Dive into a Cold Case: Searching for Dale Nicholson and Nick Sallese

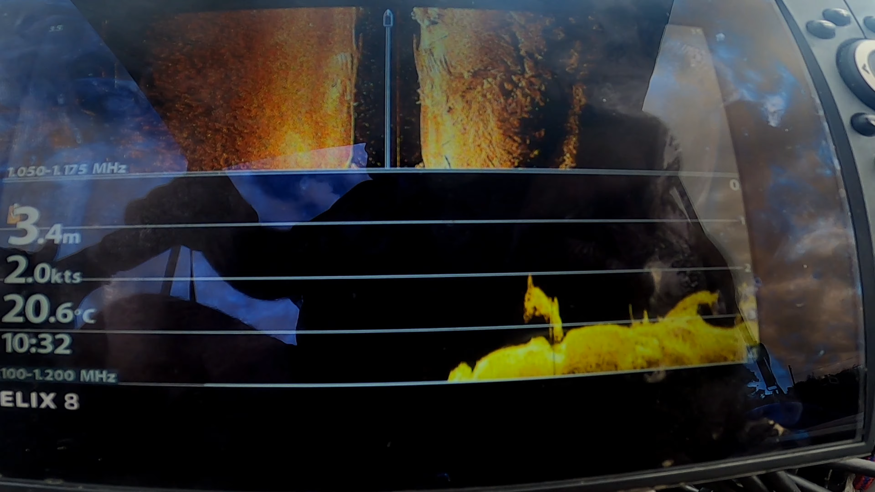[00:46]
On screen: depth 3.4 m, water 20.6°C, speed 2.0 kn
So in line with that second date palm thing. Yep. So it's another two cars. Yep.
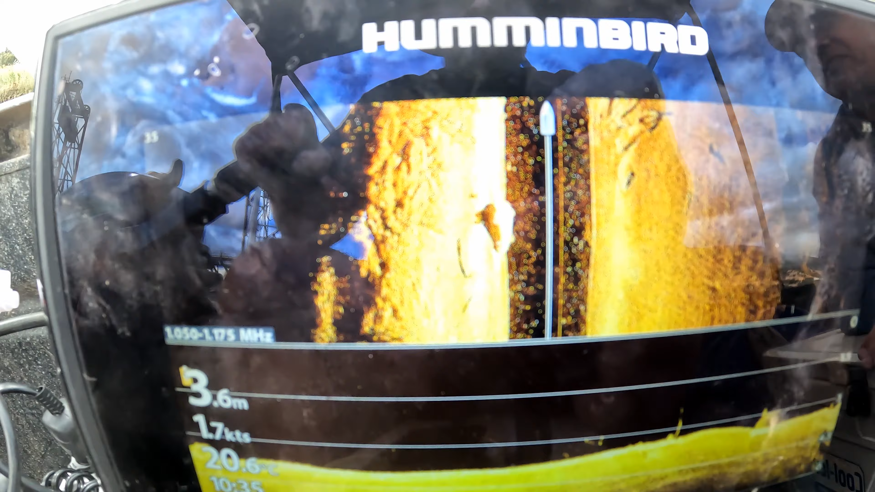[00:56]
On screen: depth 3.6 m, water 20.6°C, speed 1.7 kn
And then opportunity that's in line with about there. Hey guys, well, we've just found another car. So this car's sitting on its roof, so it's really hard to identify.